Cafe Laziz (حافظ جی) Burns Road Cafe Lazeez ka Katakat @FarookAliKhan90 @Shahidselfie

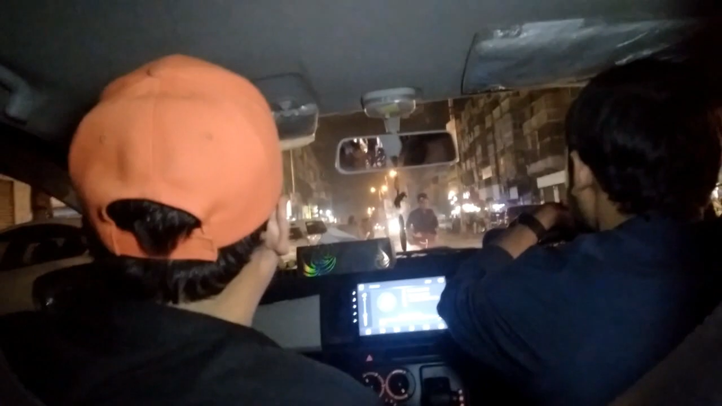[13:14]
कौन बोल रहा था, इमरान इमरान कटाकट, इमरान कटाकट, तू पहले गाड़ी खड़ी कर ऐसी जगह पे, अरे तलाल चौधरी उस्ताद आगे टांगा खड़ा हुआ है,